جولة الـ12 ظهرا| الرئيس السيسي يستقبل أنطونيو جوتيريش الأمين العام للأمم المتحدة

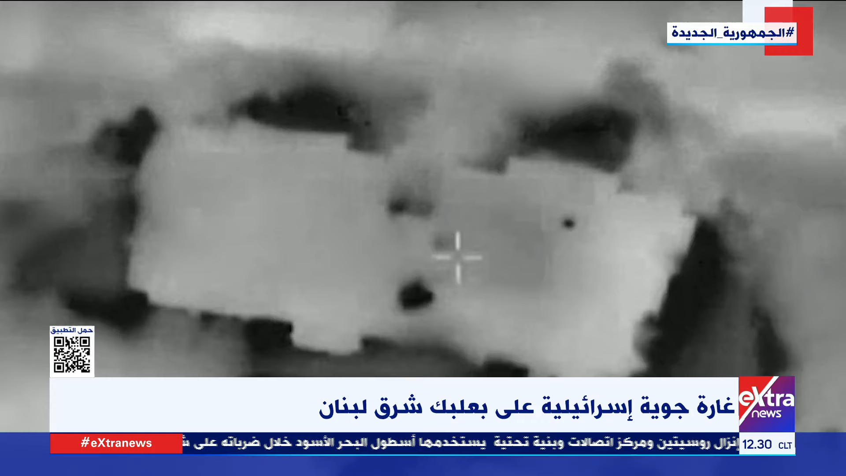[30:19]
مبنى سكني بالمنطقة، وهذه ثالث ضربة تستهدف المنطقة البعيدة عن الحدود مع إسرائيل خلال نحو 6 أشهر من القصف المتبادل على حدود لبنان وإسرائيل.